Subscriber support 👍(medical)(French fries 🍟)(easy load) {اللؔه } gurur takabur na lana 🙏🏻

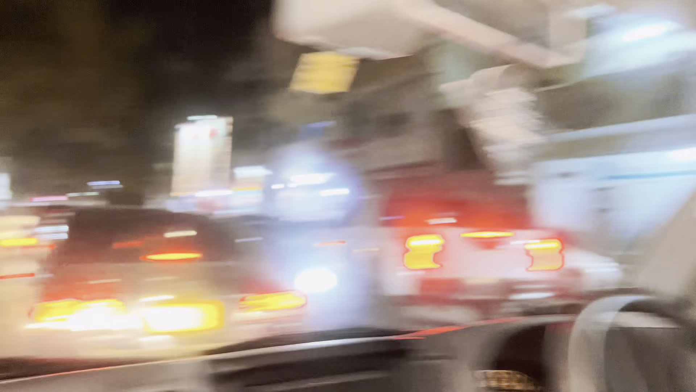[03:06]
जब हम आए थे यहाँ से 7-8 साल पहले, जब यहाँ रश नहीं हुआ करता था, यहाँ रश भी बढ़ गया।
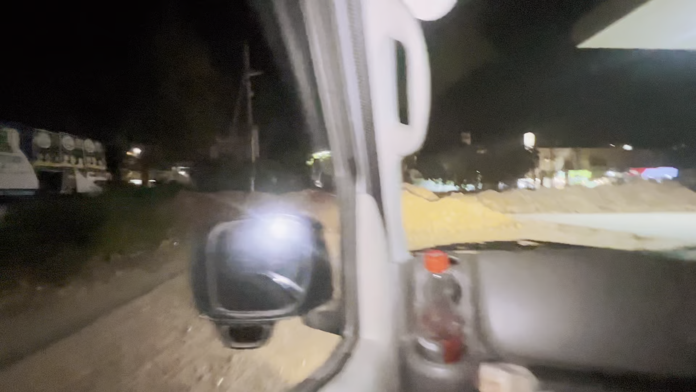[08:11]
इस दिन भी आज तो यही हाल था, और अब भी आज यही हाल है, 4 दिन बाद गड्ढा हुआ है इधर से, पता नहीं कोई अंदर जाएगा तो वापस नहीं आएगा बाहर। घर पहुंच गए हैं भाई, घर पहुंच गए हैं।